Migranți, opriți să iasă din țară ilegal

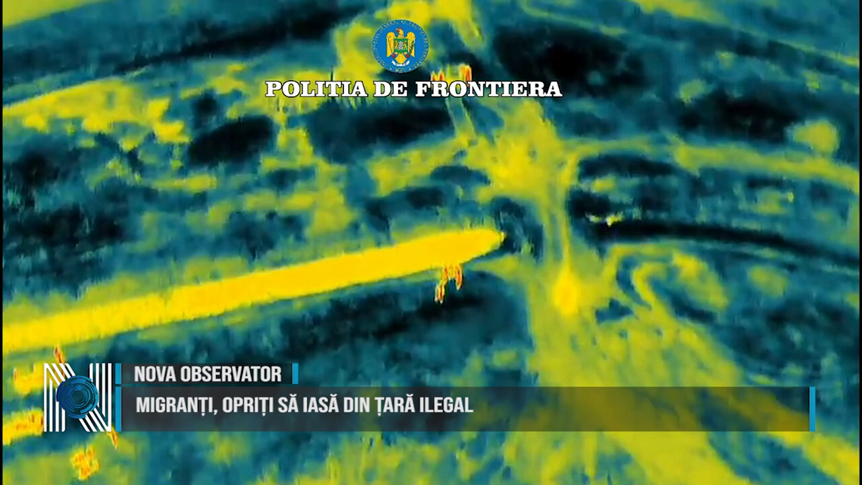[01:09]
au depistat la aproximativ 50 de metri de linia de frontieră într-un autoturism înmatriculat în Serbia și condus de un român 5 cetățeni străini. În acest caz, polițiștii de frontieră au stabilit că sunt cetățeni din Sri Lanka, Etiopia și Bangladesh.
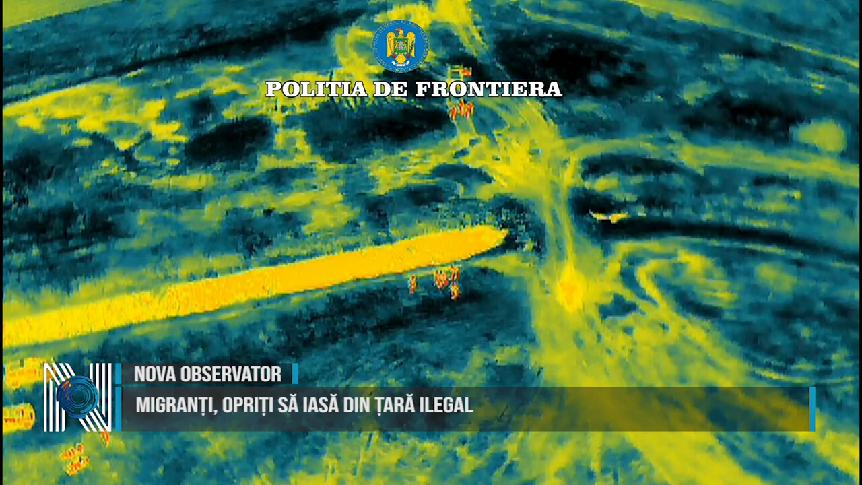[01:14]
De asemenea, polițiștii de frontieră din cadrul punctului de trecere a frontierei Episcopia Bihor au descoperit 3 persoane din Congo,
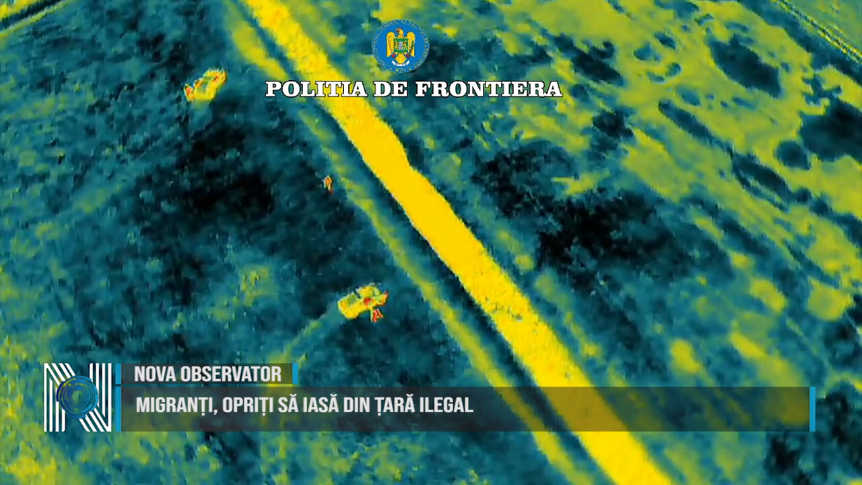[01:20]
ascunse sub una din semire morcile transportate de vagoanele trenului de marfă care circula pe relația Oradea Stuttgart.
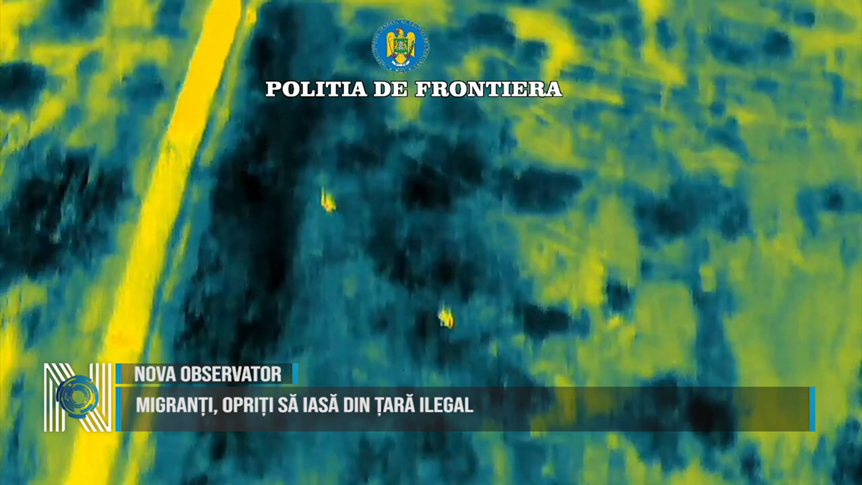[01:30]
Alte 5 persoane din Egipt au fost descoperite la aproximativ 300 de metri față de linia de frontieră de către polițiștii de frontieră din cadrul sectorului Poliție de Frontieră Borș într-un autovehicul înmatriculat în Italia.
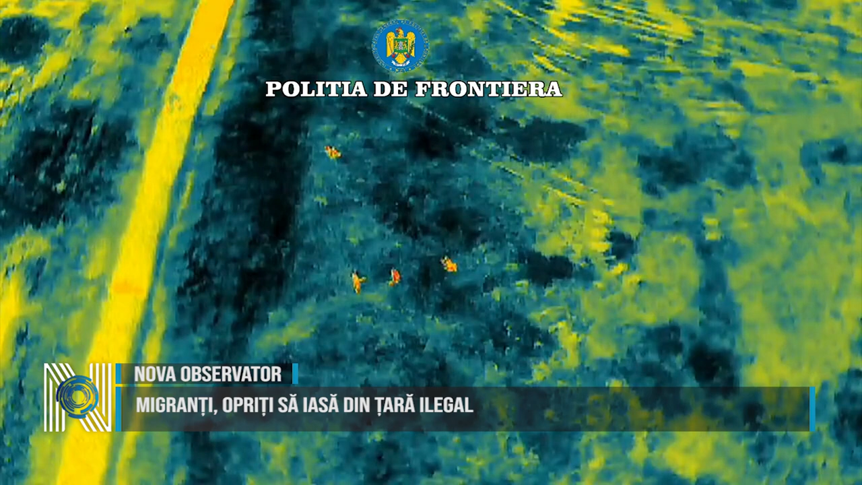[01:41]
Având în vedere aspectele constatate, polițiștii de frontieră au demarat cercetări sub aspectul săvârșirii, infracțiunilor de trafic de migranți pentru șoferii autoturismelor și tentativă de trecere frauduloasă a frontierei de stat pentru cetățenii depistați ascunși în mijloacele de transport,